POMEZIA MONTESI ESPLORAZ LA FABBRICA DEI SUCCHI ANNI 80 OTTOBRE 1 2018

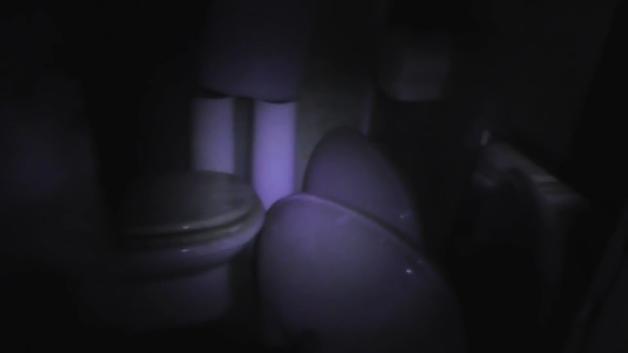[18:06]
Guarda un po' qua, i lavandini danni staccati.
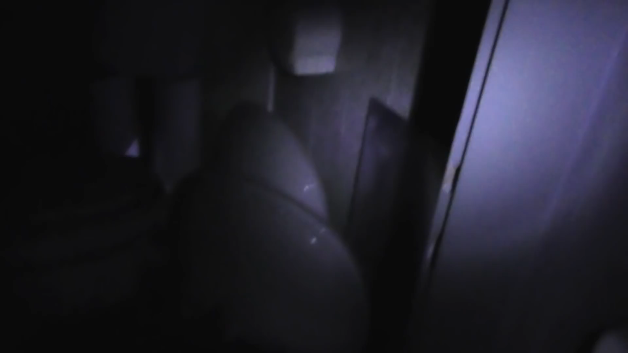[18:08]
C'è una specchiera, va? C'è una specchiera, uno specchio. Poi chi c'è il piscio? Cioè, fammi po' vedere.